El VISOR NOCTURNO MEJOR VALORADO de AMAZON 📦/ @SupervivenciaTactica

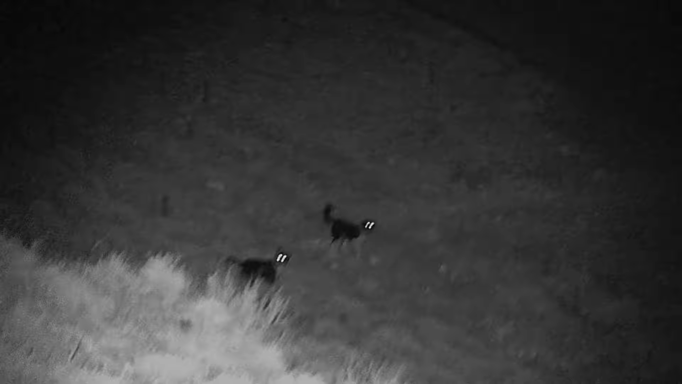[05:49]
estamos a más de 300 metros mira cómo se ven
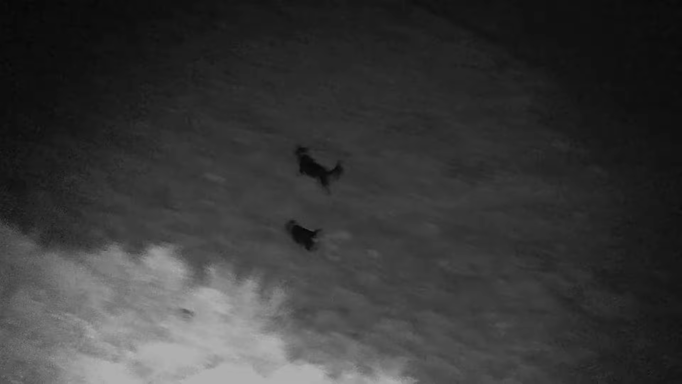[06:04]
estamos haciendo unas pruebas de grabación a 20 metros que es bastante poquita distancia hasta 300 metros que llega prácticamente